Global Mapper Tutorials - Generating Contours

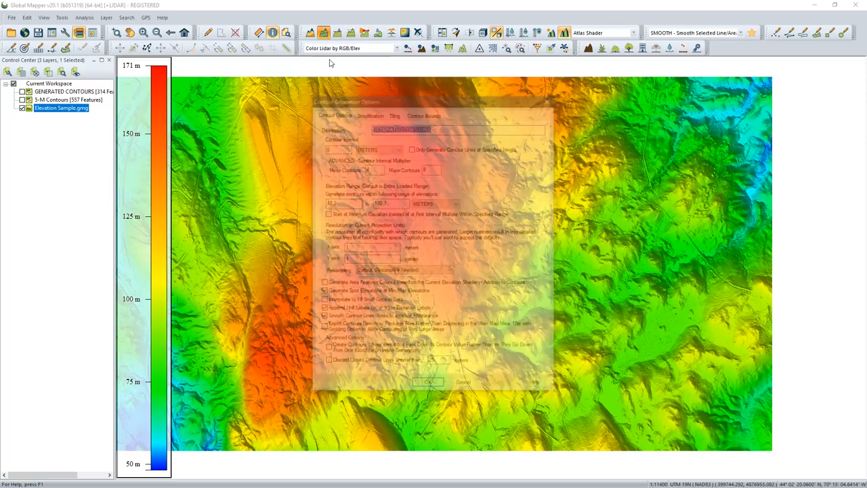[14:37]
and I'm going to turn off my spot elevations this time. I will continue to discard the smaller ones in this case. I am going to change the contour interval to one meter, and I will rename this one just to distinguish it. So once again, one meter contours. And I can't stress enough how important it is when you're creating layers, when you're assigning names, make sure they're clear what you're labeling. There's nothing worse than having a list of layers that all have the same name or variations on the same name, and you're not even sure what's there.
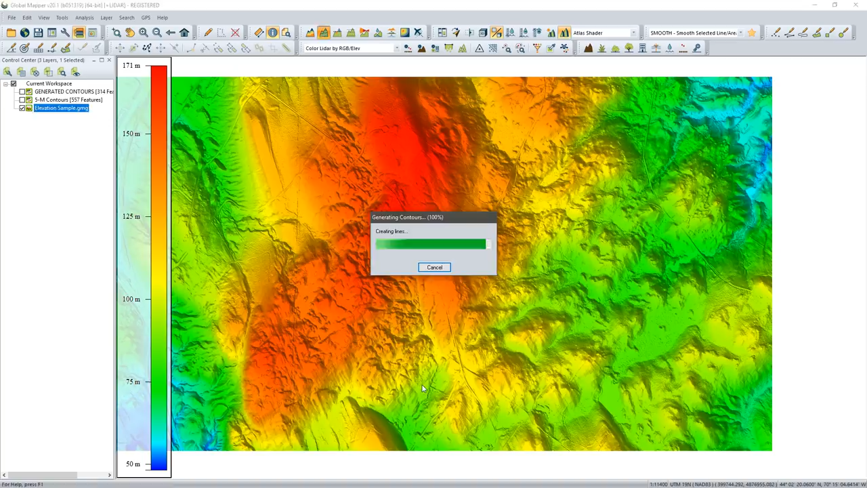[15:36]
We're asking it to generate many, many more contours, many more lines. So it's taking just a few seconds more to generate. And as you would expect, map looks a lot busier. Where our previous contour interval was five meters, this is one meter.
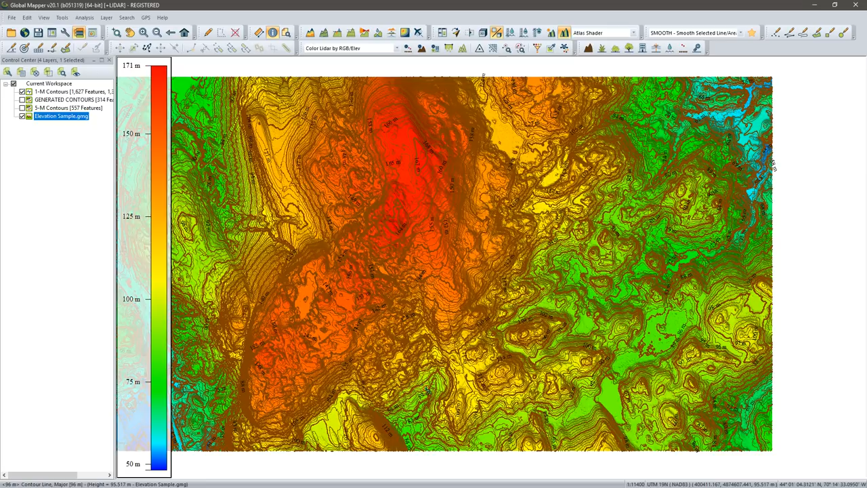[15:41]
We're getting a contour every one meter. Why would I have done that? What's the reason for that? Obviously, it will be local application.
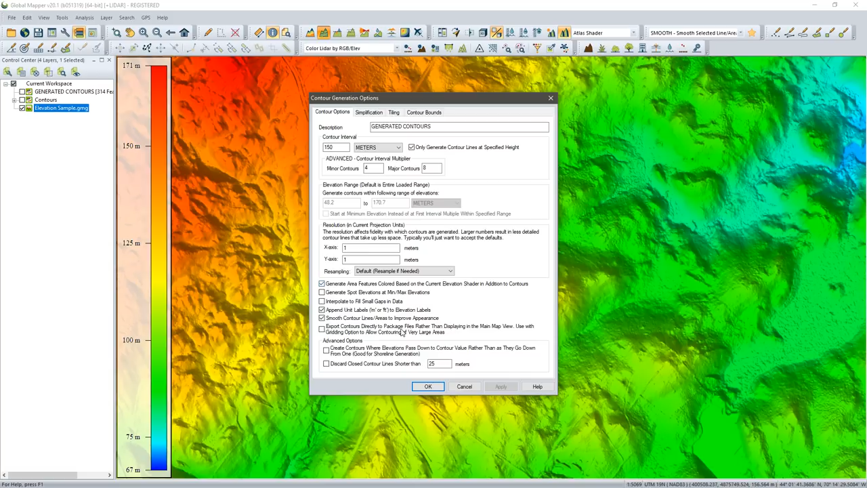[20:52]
So once again, with 150 meters as my single contour, and the option to generate areas, I will click OK. And when the process completes, I should see off screen a little bit here, let me zoom out just a short section, a couple of polygons here,
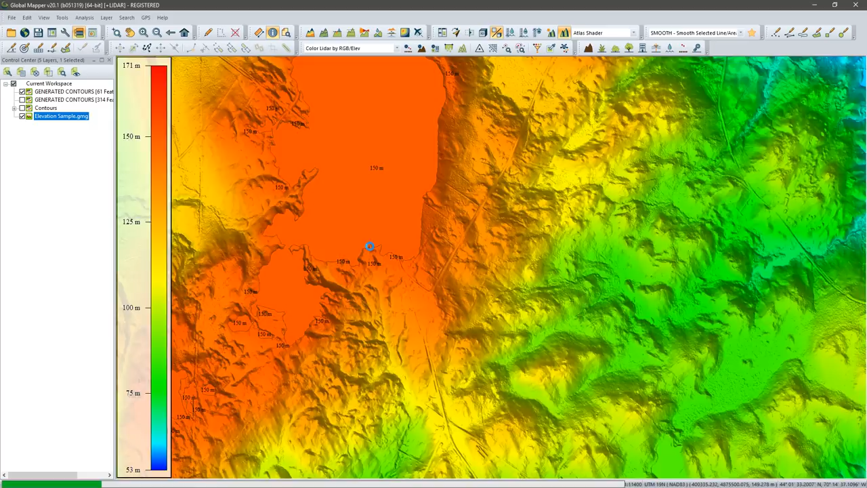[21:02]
a little single polygon, there might be others, let me turn off the terrain to make it a little clearer, there we go. This, for my area of interest,